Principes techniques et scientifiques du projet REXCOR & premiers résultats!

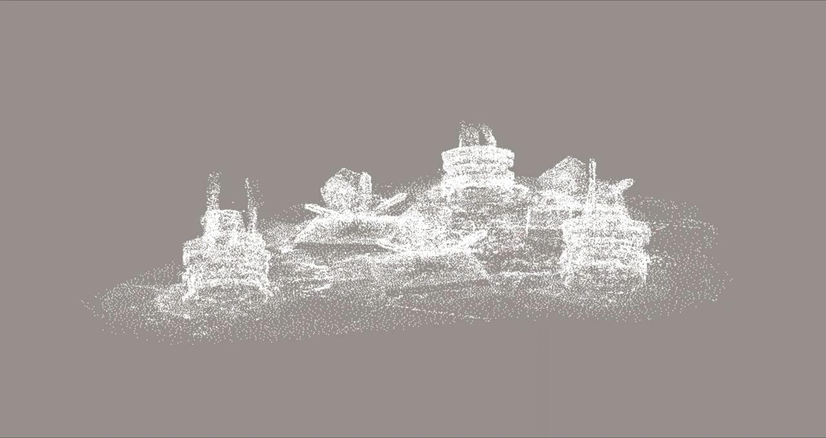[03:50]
Donc c'est très intéressant, ça nous permet de reproduire sur informatique les récifs artificiels en trois dimensions. Ça a plusieurs intérêts.